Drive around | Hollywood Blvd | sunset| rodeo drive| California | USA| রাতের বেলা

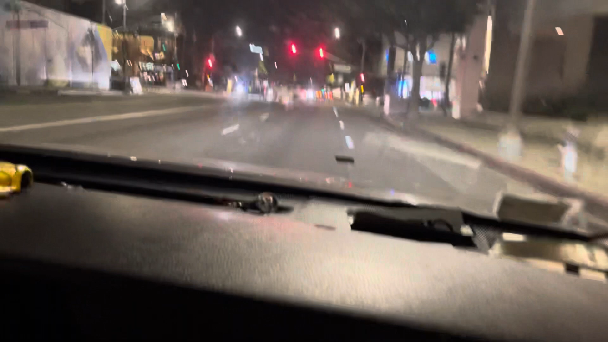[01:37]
আচ্ছা উলশারে রাইড করব তারপরে রোডি ড্রাইভে রাইড করব
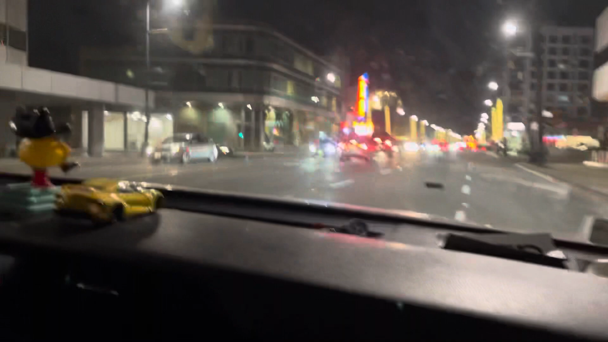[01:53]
এটা হচ্ছে বেবেলি হিলস মানে মেইন বেবেলি হিলস তুমি নিশ্চয় হাজারবার চালাইছো তোমার এটা নোংরা বাবা আমার ক্যামেরায় ভালো আসতেছে না ছি এটা পরিষ্কার করো না কেন আমারটা আরও খারাপ কিন্তু
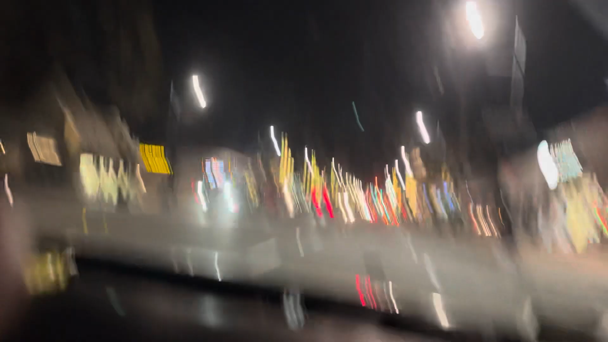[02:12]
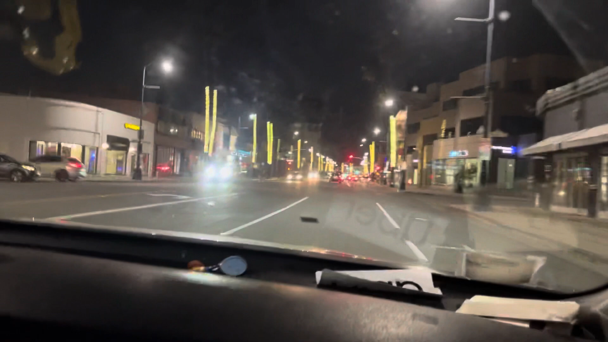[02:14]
আচ্ছা এখানে এখন আমরা বেবেলি হিলসে
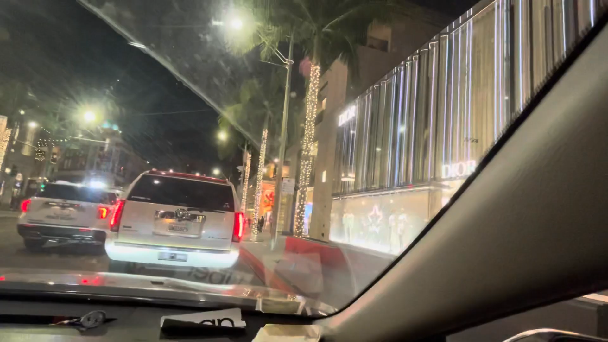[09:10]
এই হচ্ছে সেই রোডিও ড্রাইভ, বিখ্যাত রোডিও ড্রাইভ। দেখতে থাকুন খাজা মর্তুজ ফ্রম ক্যালিফোর্নিয়া।